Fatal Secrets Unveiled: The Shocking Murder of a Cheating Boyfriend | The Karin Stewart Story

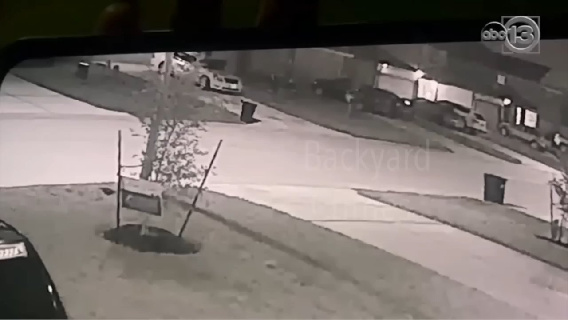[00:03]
She is running for her life. She has just witnessed the murder of her boyfriend. She stops to catch her breath and continues to run. It is all captured on a neighbor's surveillance cameras.